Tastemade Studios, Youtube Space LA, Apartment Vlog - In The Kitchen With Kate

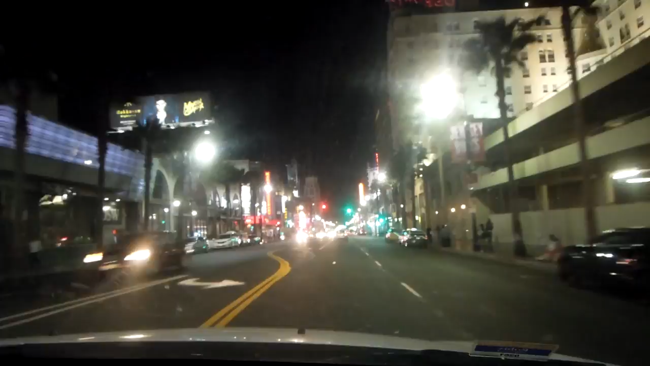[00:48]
So here we are driving to our apartment. We stayed just off of Hollywood and Highland which
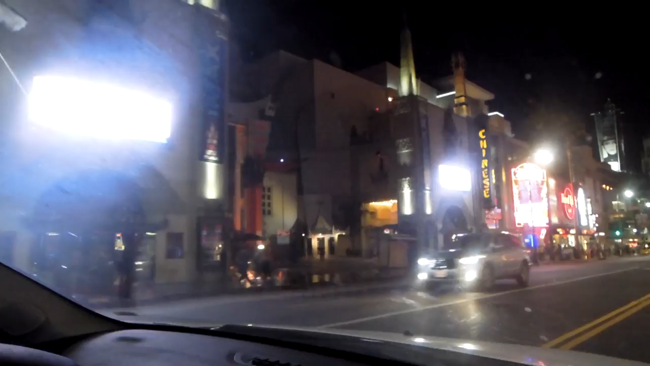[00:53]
was such a great location as it's pretty central to everything. So we're just turning off now.
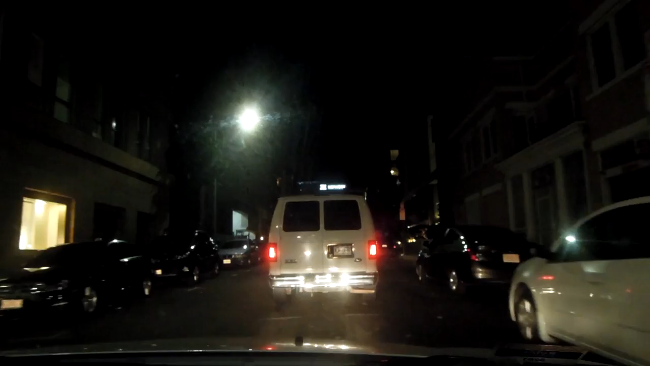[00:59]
And we're driving into our little car park under the apartment. You have a little bleeper thing. Ours didn't always work but it was all fun and games trying to get the gate open.